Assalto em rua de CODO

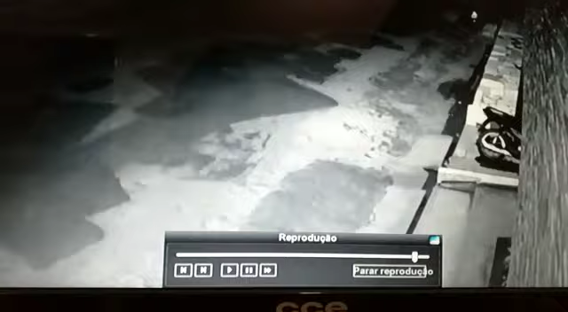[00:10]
Tá bem, cara? Aí, ó, aí, ó. Vai agora, ó, ó o cara aí. Oi? Ó o cara aí. A mãe viu a placa.
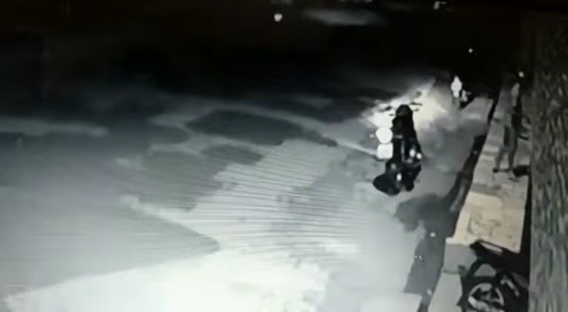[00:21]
Viu? Aí, ó. E foi ligeiro, viu que ele tomou o celular de você? Sozinho. Sozinho. Sozinho. Aí, ó.